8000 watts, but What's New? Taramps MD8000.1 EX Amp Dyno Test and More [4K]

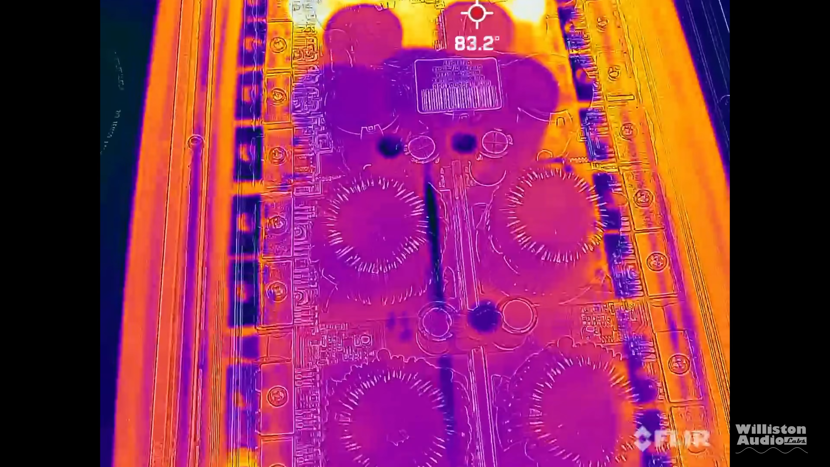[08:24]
You can see mainly the hot parts are the output inductors. Don't see a lot of extreme heat anywhere in the amplifier. Looks like it was spread out pretty well.
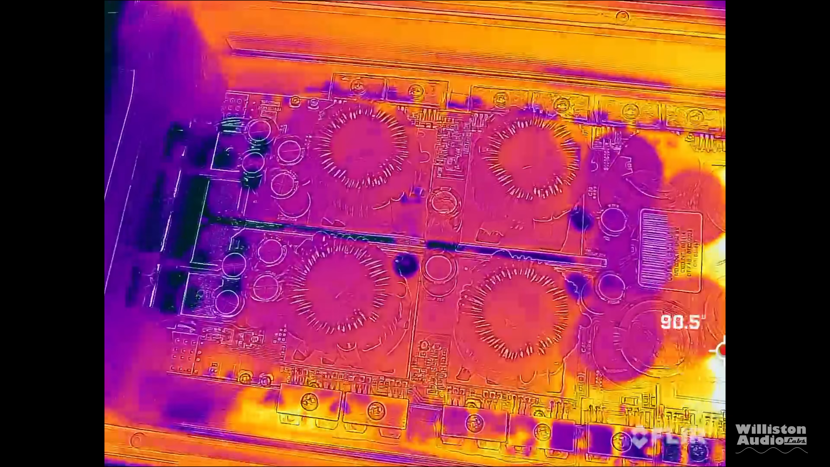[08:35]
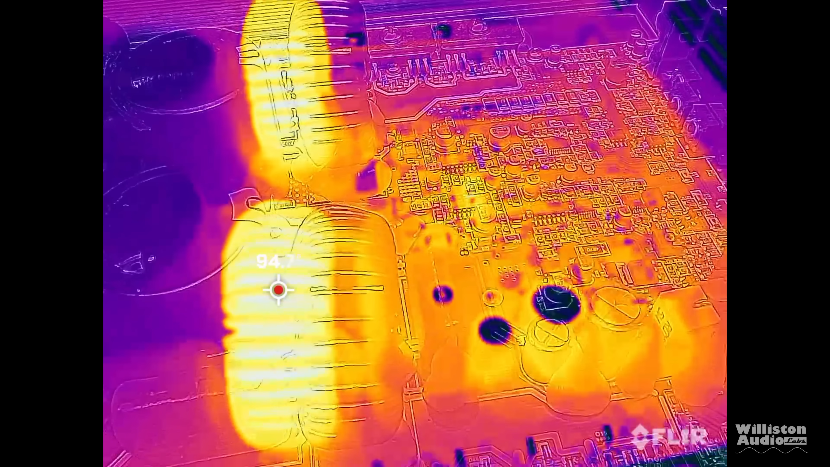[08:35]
Amplifier did not get overheated during the test. The fan didn't come on, make a lot of noise.
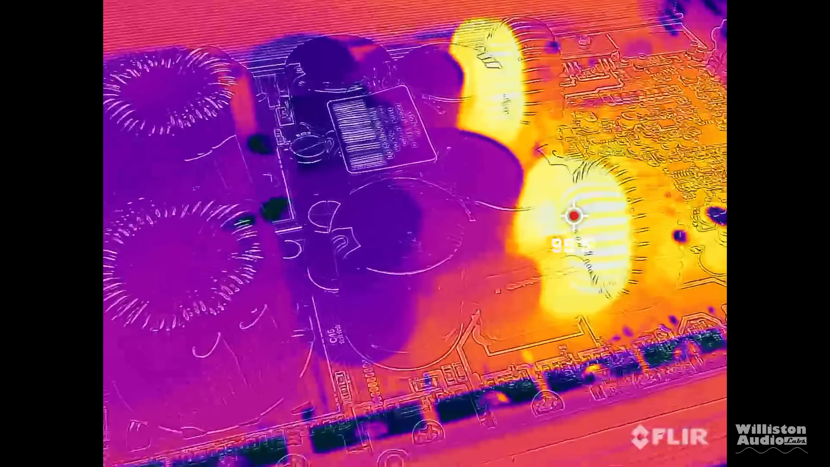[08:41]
So overall didn't have any issues with heat.